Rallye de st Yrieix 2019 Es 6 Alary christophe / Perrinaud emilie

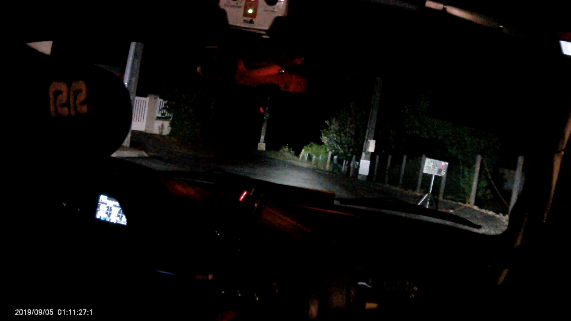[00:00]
5, 4, 3, 2, 1. Léger gauche. Sur léger droit, le pied recelé. Sur gauche, 3 mois. Gauche, 3 mois. Sur léger droit, le pied recelé. Sur gauche, 3 ferrons de dure. Il ferme de dure, attention, épingle droite. Épingle droite. Sur droite 2. Droite 2.
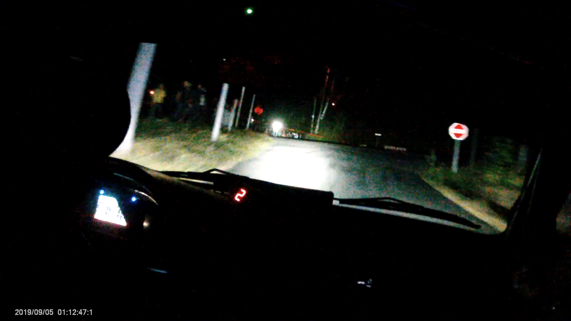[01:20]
100 mètres léger gauche. Sur gauche 3 mois. Gauche 3 mois. Gauche 3 mois. Sur gauche 2 plus et sur pont. Gauche 2 plus et sur pont. 50 mètres très bossé. Sur droite 2 plus. Droite 2 plus. 150 mètres. Droite 2 jette. Droite 2 jette. Droite 2 y jette. 50 mètres.
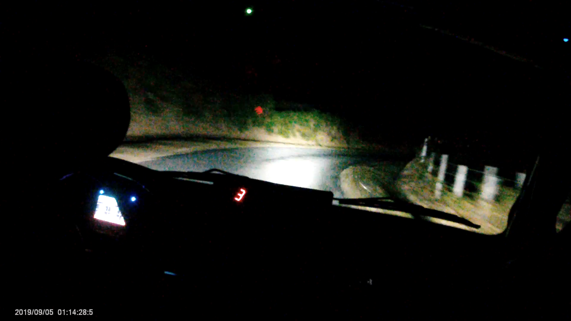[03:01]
Il est long. Sur gauche 2. Gauche 2. 150 mètres. Attention, épingle gauche à monter. Épingle gauche à monter. 100 mètres. Petit 100 mètres. Sur léger droite. Léger droite. 150 mètres. Attention, droite de dur. Attention, droite de dur. Sur écart gauche, sur pont.
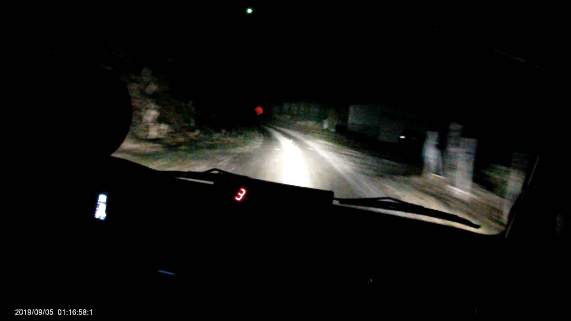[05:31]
Gauche 3 moins dans chemin. Pour attention, 50 mètres de frein. Cristal fait vers le gauche en montée pourrie. Et vers le gauche en montée pourrie. Droite de Tressel. Droite de Tressel. Sur léger gauche. Léger gauche. Attention, 100 mètres de petit sommet. Sur chemin Tressel. Sur droite 4 pourri. Droite 4 pourri.